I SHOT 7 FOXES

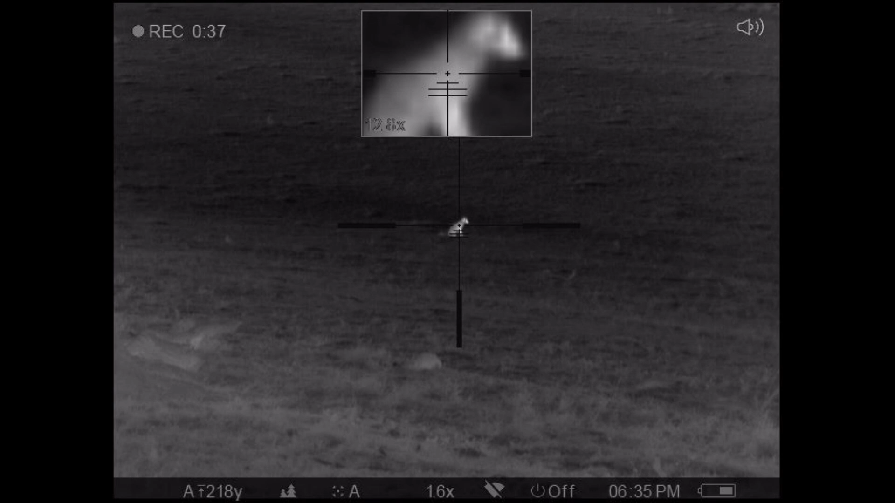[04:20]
So, this fox here. I have a lot of time.
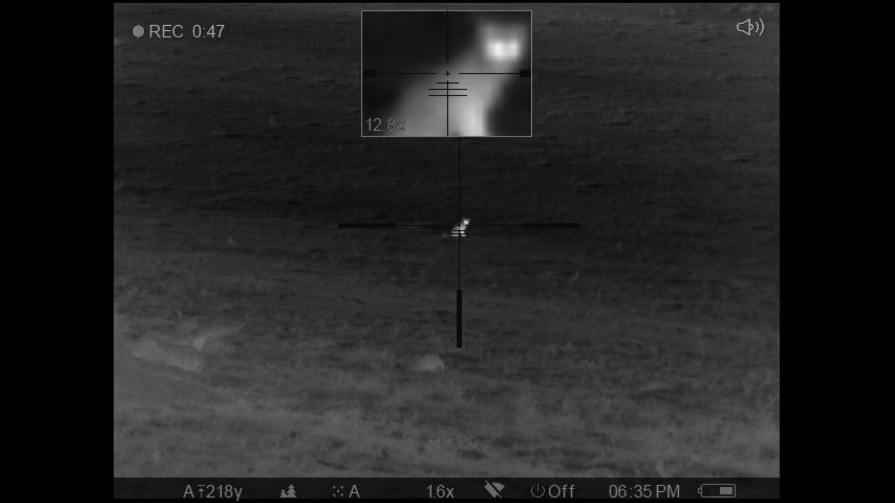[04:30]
But anyway, this one ended up standing up and sort of walking off, which you'll see in a minute.
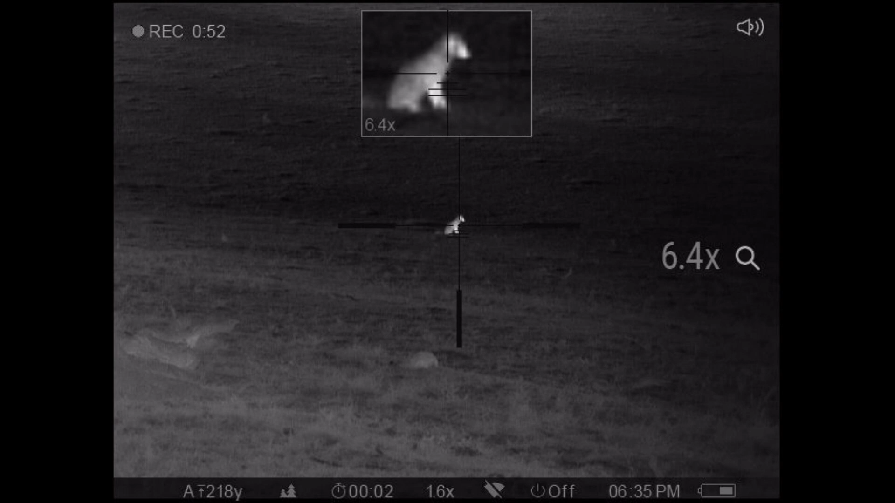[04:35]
And I managed to make a shot and then I shoot the other one shortly after. By the way,
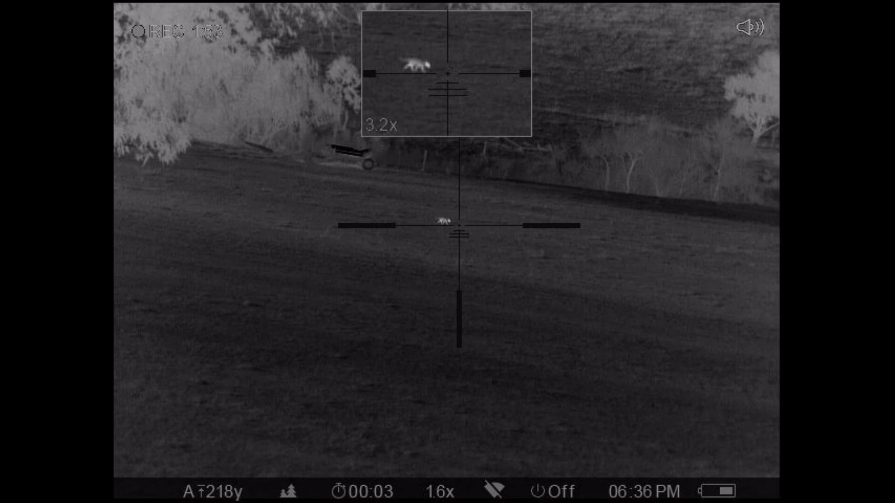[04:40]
I did this after. I pulled